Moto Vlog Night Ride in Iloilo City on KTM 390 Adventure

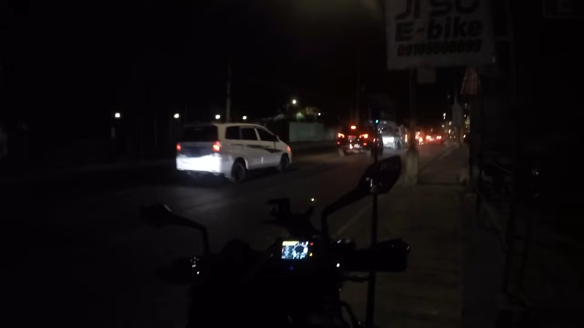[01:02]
Here we are. We are at the edge of Molo right now.
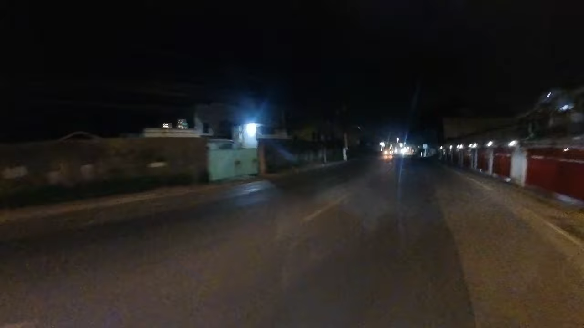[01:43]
So here we are coming up on the Molo Plaza. Now I get bright lighted so much on this bike. Actually in both of my trucks I do too, you know, man.
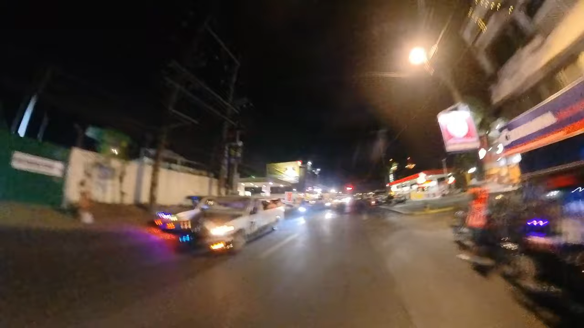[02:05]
You really get bright lighted by the Filipinos.
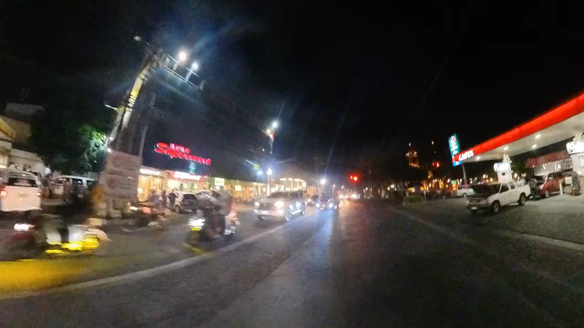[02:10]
I guess when you're used to looking at headlights like that. So this is the Molo Plaza right over here.
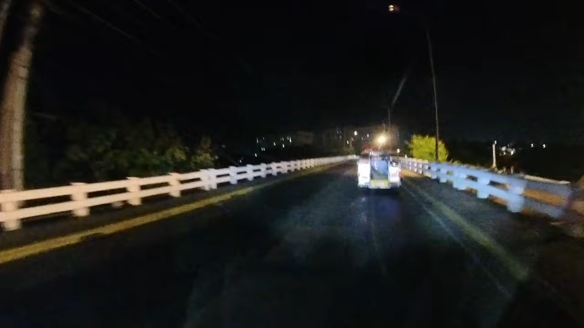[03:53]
So that's the Esplanade and this is the river we're going over here. It's not very lit up at night.
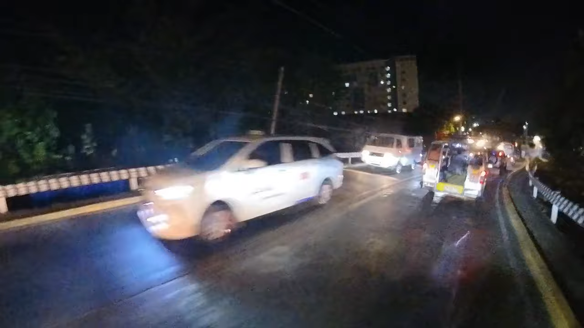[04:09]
The Esplanade over here on the sides is, but not right there at the spot.
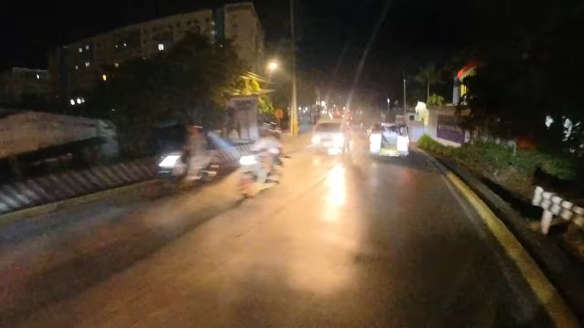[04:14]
There's people doing Zumba there right now. It's this one spatial, just like down in Dumaguete, there's one spatial marina.
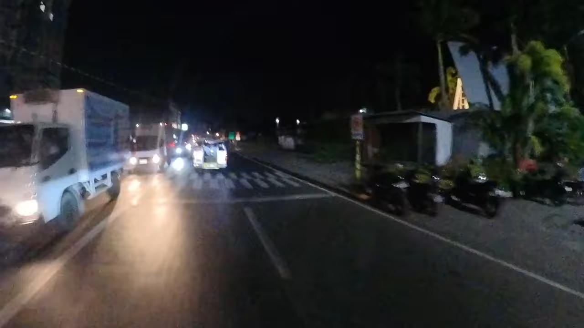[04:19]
It's one spatial, same building, same basic layout.
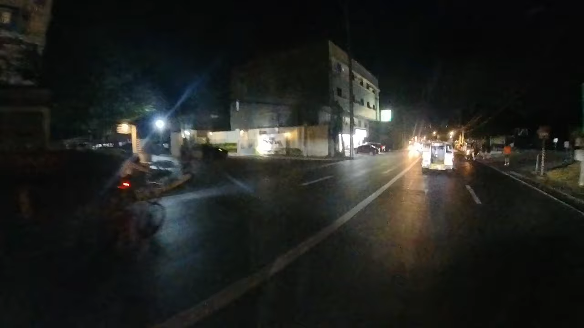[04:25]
Right over here to the side.
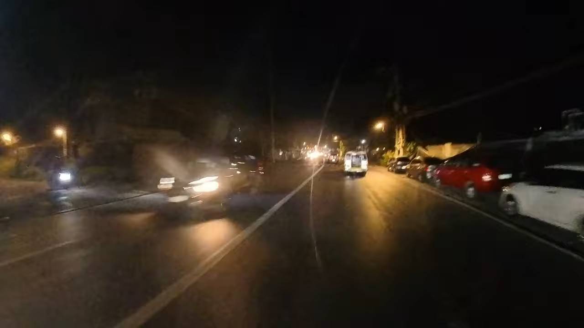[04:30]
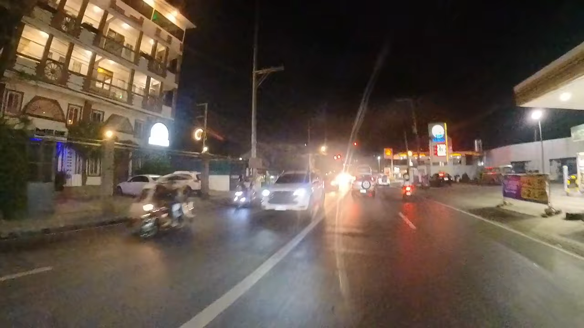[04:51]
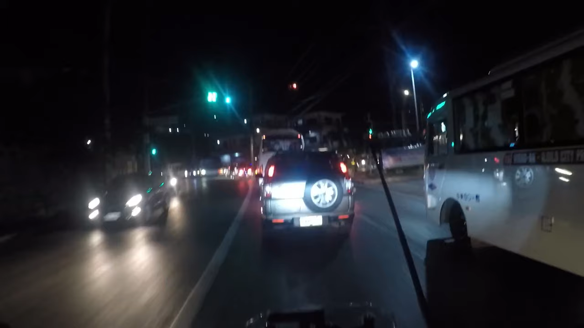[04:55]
this intersection right up here, there's usually traffic enforcers that they will get you a lot of times.
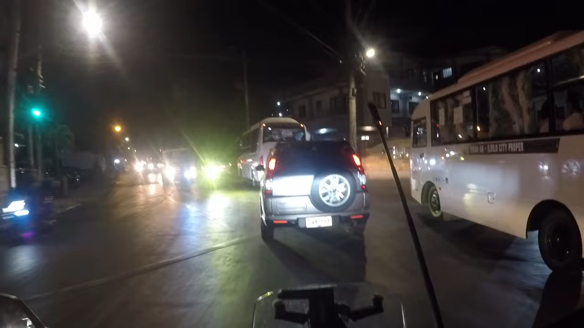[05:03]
Yeah, he's over here right now.
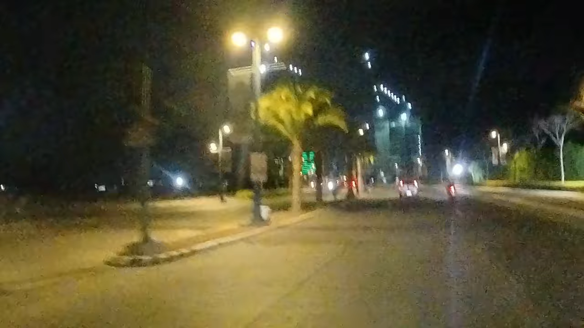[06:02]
So this is over in Mega World right here. This is the old,
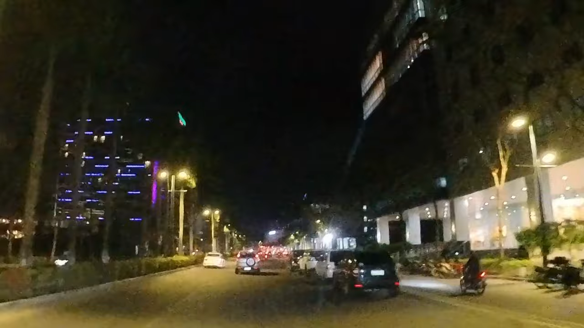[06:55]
Want me to come to events. Now, of course, they want to use me as a avenue for advertisement. This is Courtyard Marriott over here to the left. Very nice courtyard, man. They have a breakfast buffet in there. It's huge. And they have a dinner buffet. And at lunch, they don't have one, though. At lunch, you can just go to the bar area and get, like, sandwich stuff, all of that.
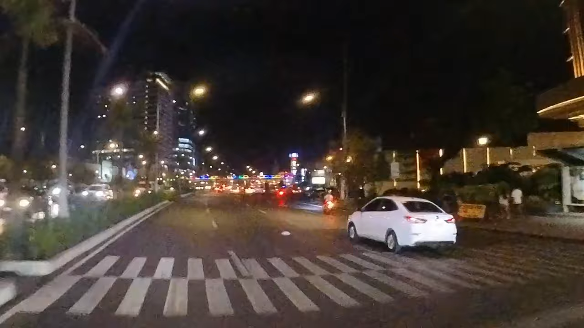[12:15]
and over that bridge and a parking garage over here to the left, and right next to it is the, what's that called, Japanese something, NJAP.
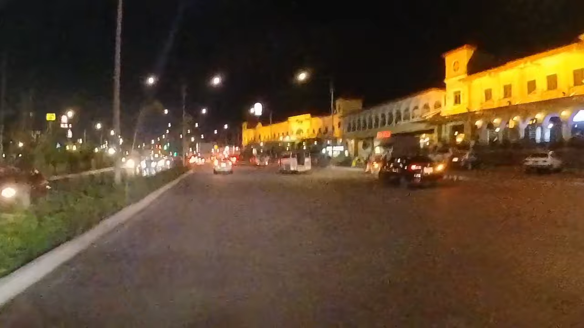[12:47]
This is all so beautiful. I was really hoping you guys would all appreciate seeing our beautiful city at night.
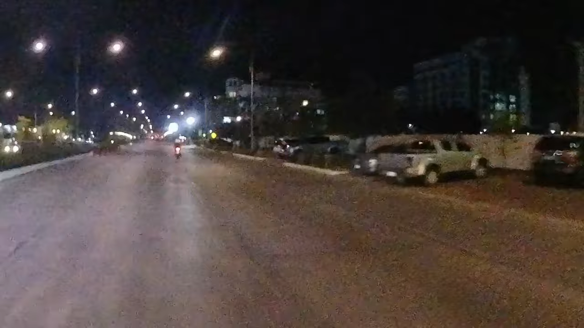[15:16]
So we're gonna make a left, and we're going to head around over to
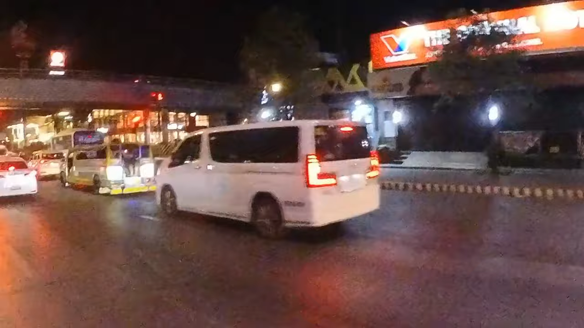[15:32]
the capital area and around over by the wharf.